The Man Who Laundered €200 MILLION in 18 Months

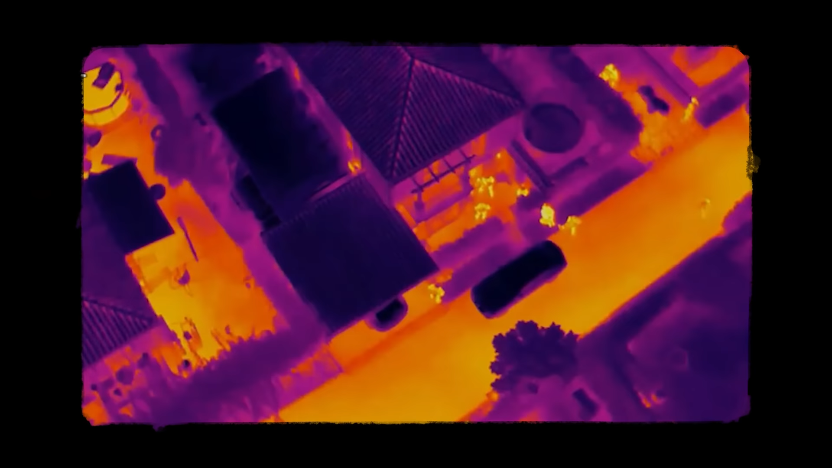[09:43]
An infrared helicopter camera caught the moments where police infiltrated Morrissey's Malaga home at dawn, smashing down the gates and entering his property.